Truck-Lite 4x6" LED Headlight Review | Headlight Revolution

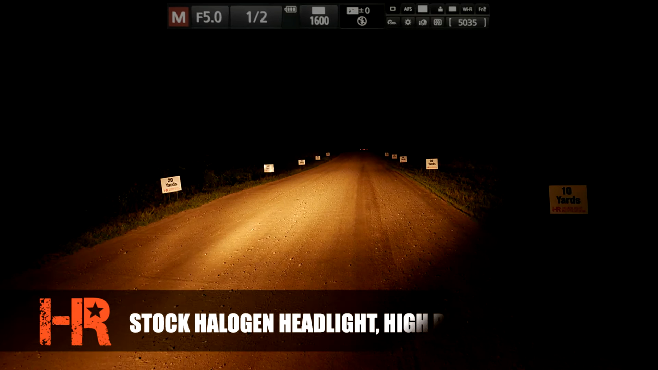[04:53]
notice it doesn't get any brighter we measured it again at 650 luxe at 25 feet and the beam pattern just shifts up a little bit